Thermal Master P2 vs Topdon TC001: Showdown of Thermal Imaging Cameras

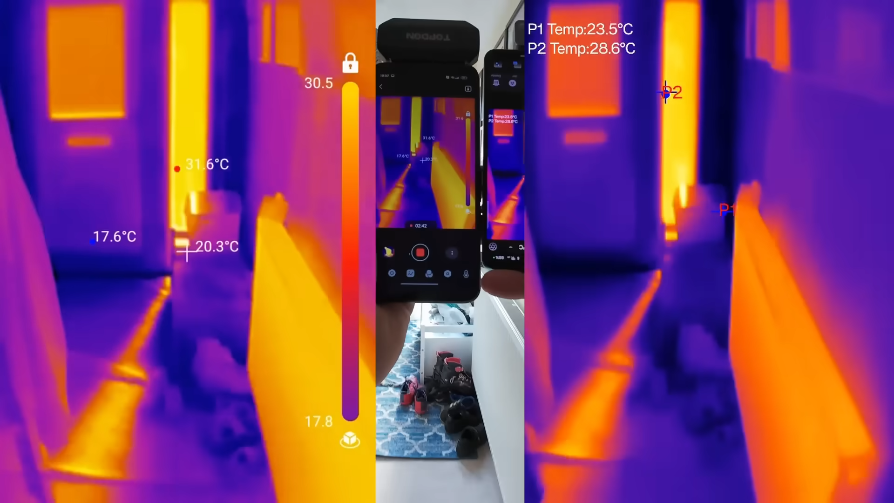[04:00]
On screen: spot 20.3°C
Sun coming through the window. Let's have a look at the solar inverter.
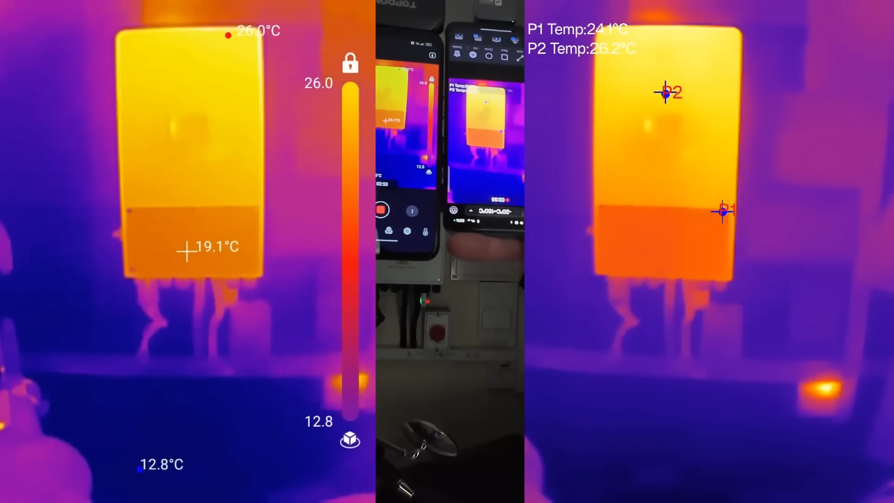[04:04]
On screen: spot 19.1°C, max 26.0°C, min 12.8°C
Yeah I'm going to be interested to put these both in the video editing software side by side
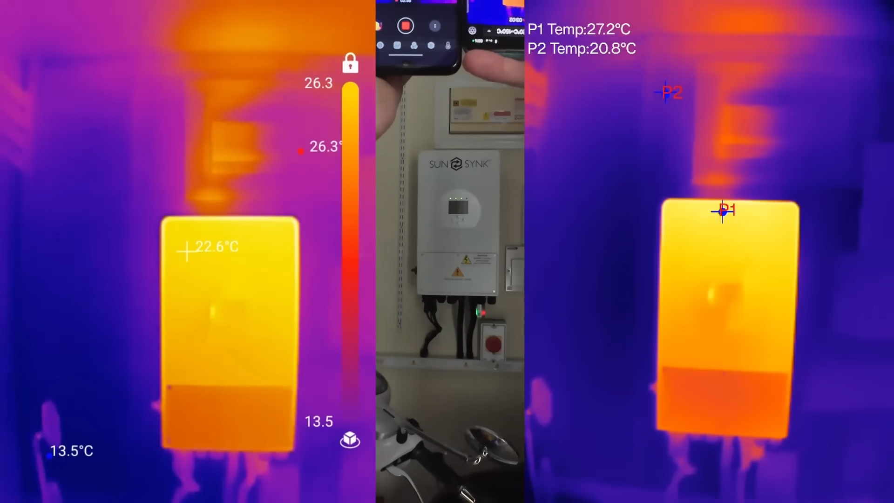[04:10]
to have a good comparison on the same screen.
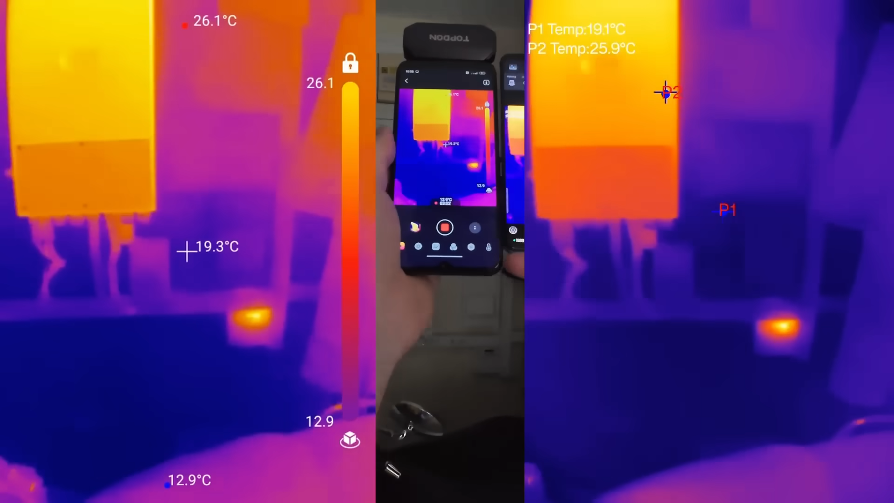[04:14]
On screen: max 26.1°C, min 12.9°C
I don't know how much of this difference is down to the phone screen or if it's down to the camera modules themselves.
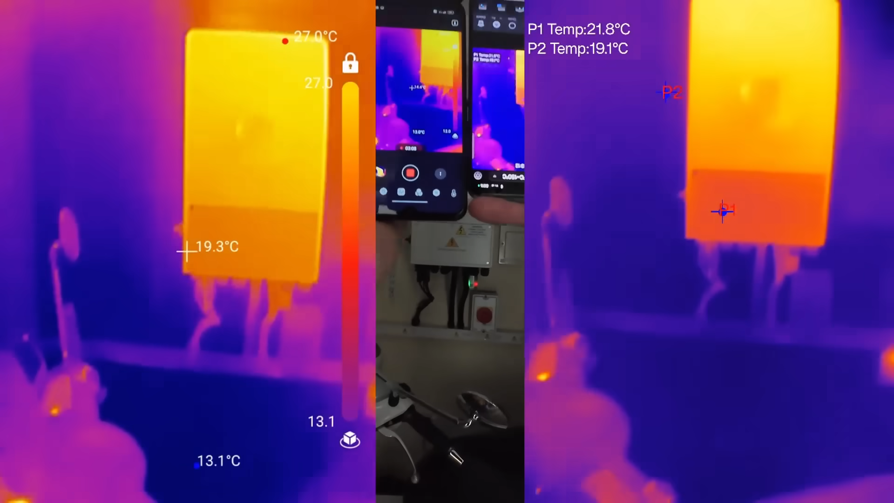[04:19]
On screen: max 27.0°C, min 13.1°C
But P2 the P2 is a bit smoother and less laggy.
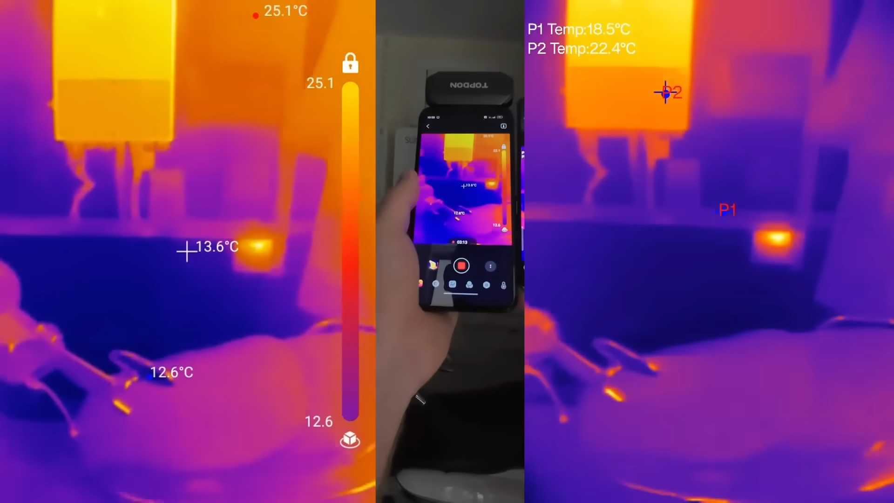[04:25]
On screen: spot 13.6°C, max 25.1°C, min 12.6°C
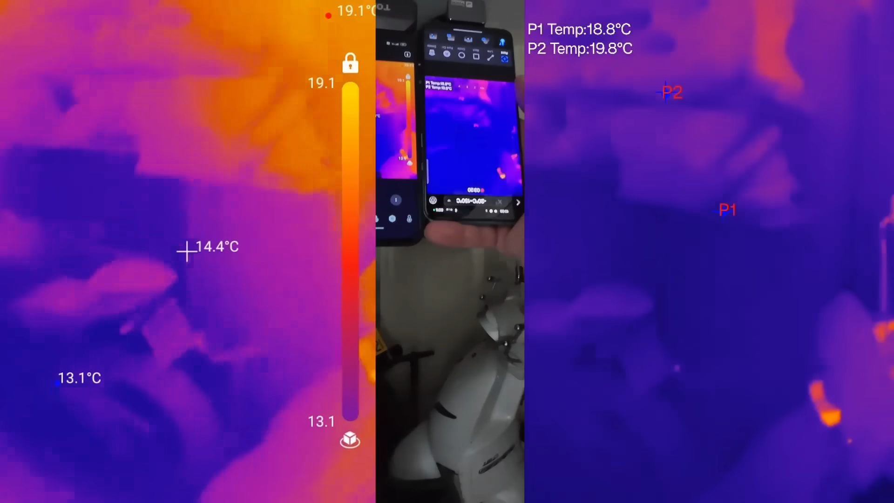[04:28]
On screen: spot 14.4°C
Can you see how the top down like the refresh rate it it seems to like jump around a little bit more than the P2.
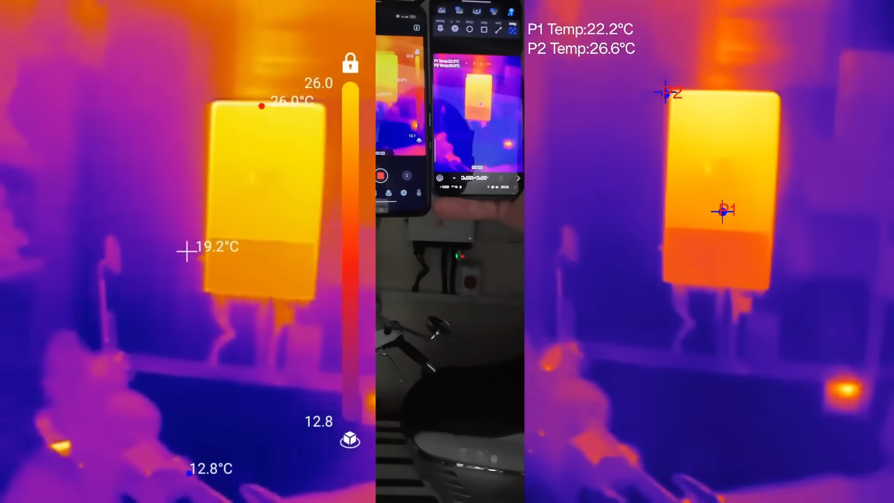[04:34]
Hopefully that comes through when I put this into the editing software.
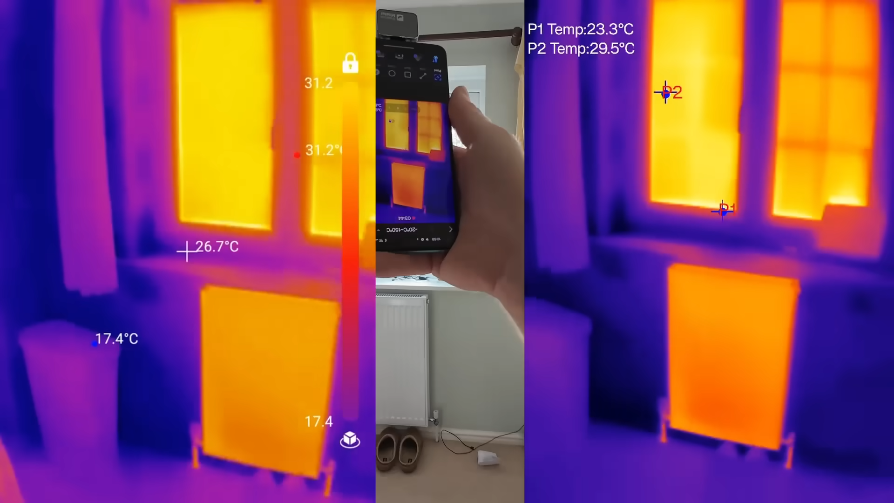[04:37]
Sun coming through the windows and the radiators are on.
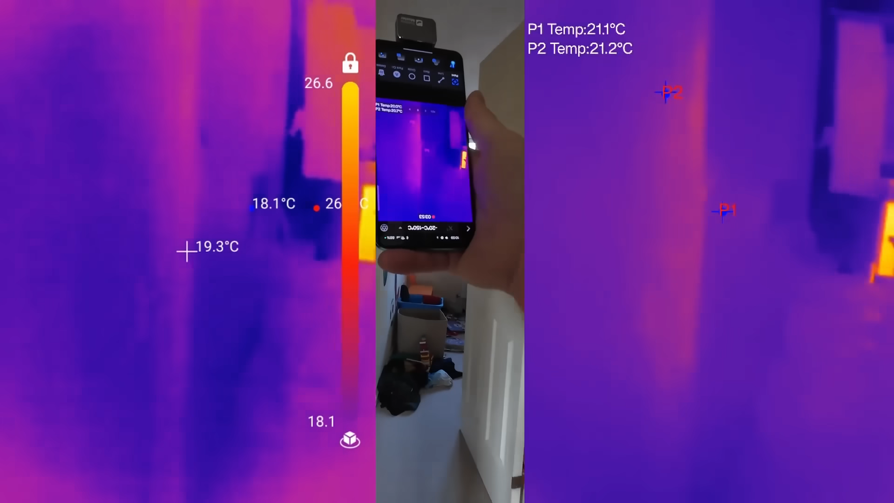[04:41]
That's the only real thing you can see even though it's not that warm. This goes to show how heat pumps operate.
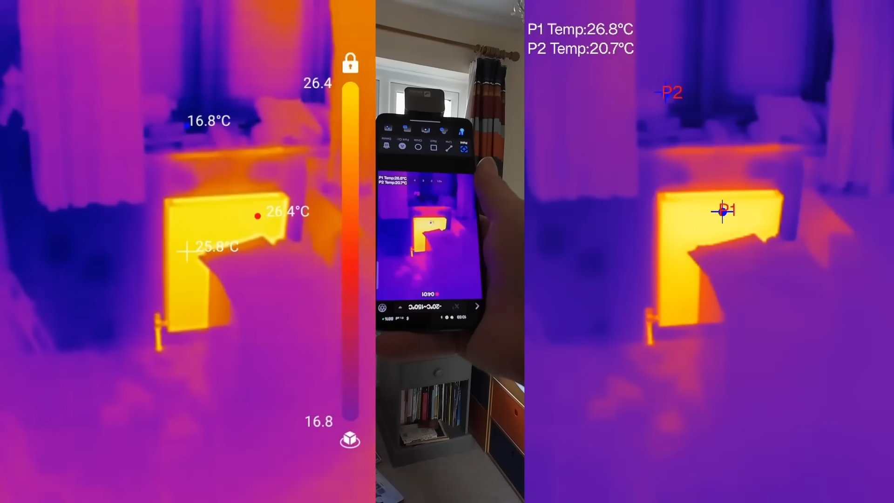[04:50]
If you're used to your radiators at 50 55 degrees you've got a wake-up
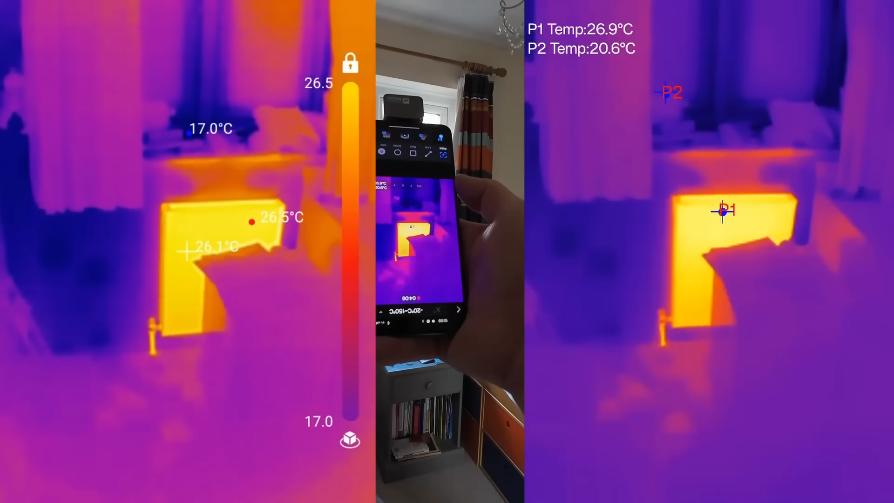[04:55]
call because ours are just sitting there at 27 degrees. It's probably going to be pretty consistent the whole way around.
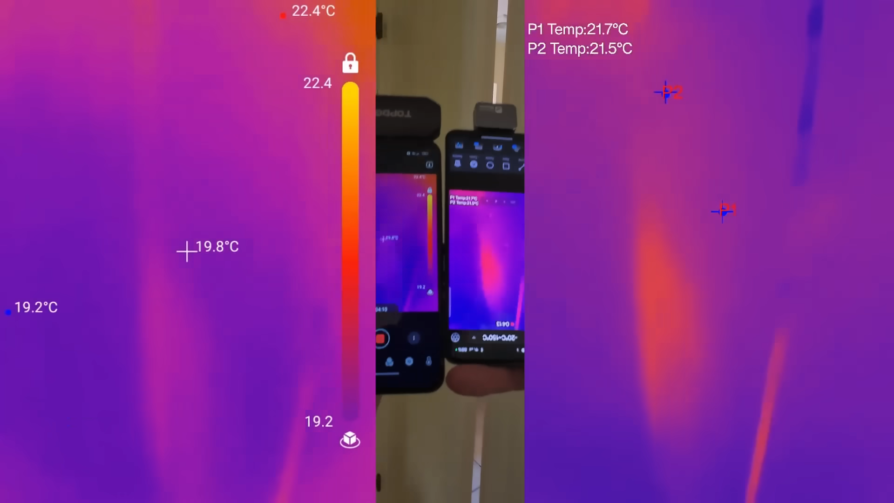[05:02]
On screen: max 22.4°C, min 19.2°C
Good to see if your radiators need bleed in though.
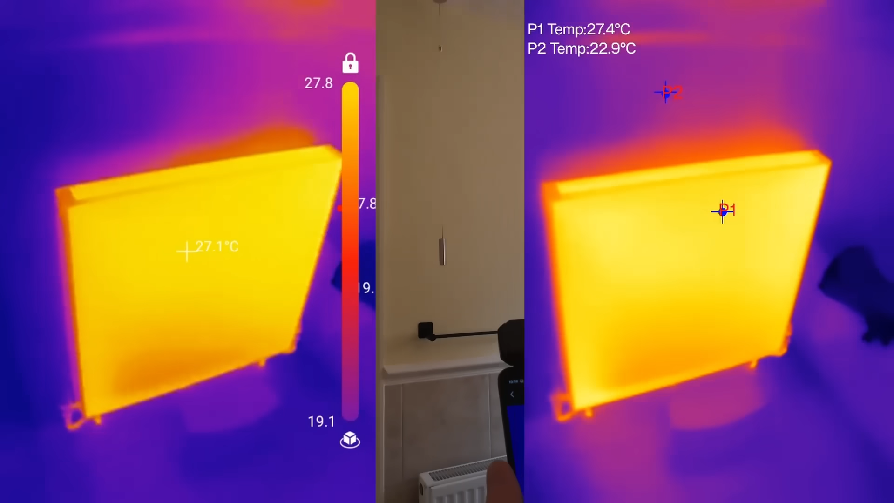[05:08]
That nice big solid thermal. It's hard for me to hold the phones exactly the same but the P2 definitely seems to have a distinct advantage.
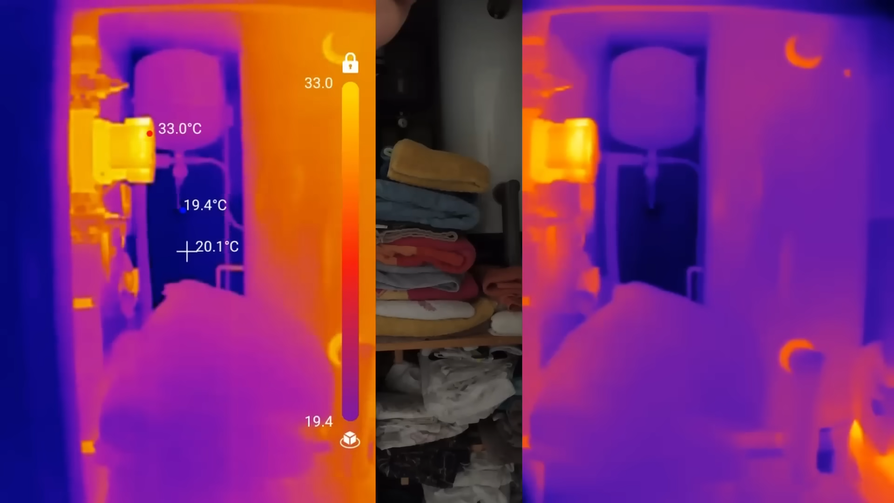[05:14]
On screen: spot 20.1°C, max 33.0°C
At least from what's displaying on the screen.
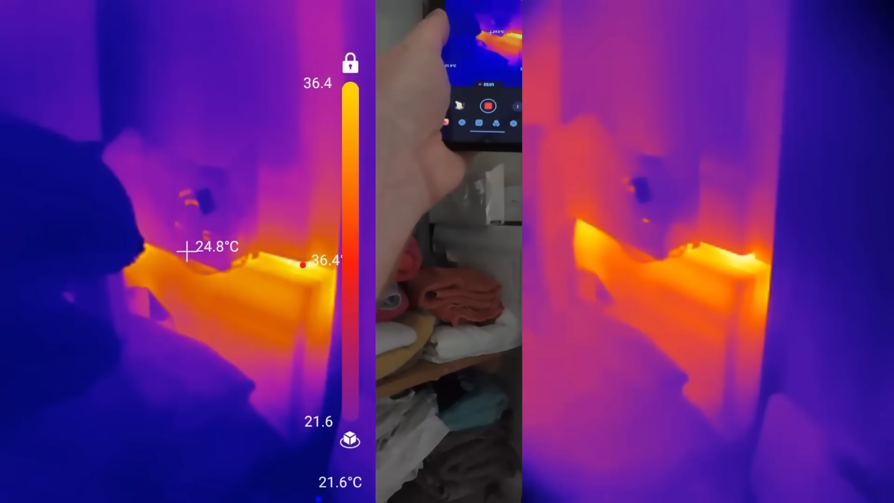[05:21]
On screen: spot 24.8°C
It seems a bit clearer, a little bit smoother. It does seem to work pretty well.